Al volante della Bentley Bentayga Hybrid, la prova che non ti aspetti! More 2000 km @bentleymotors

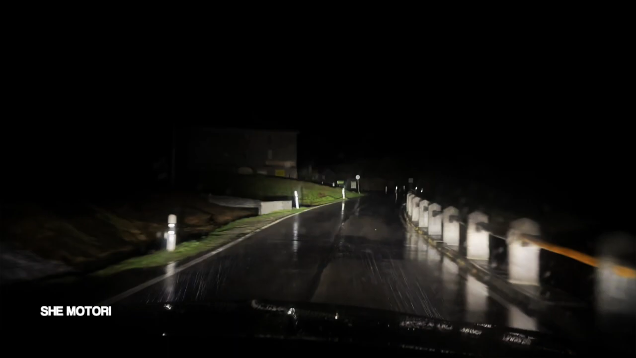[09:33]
Una di queste è la telecamera di infrarossi, che trasforma il cruscotto della macchina in un schermo a visione notturna.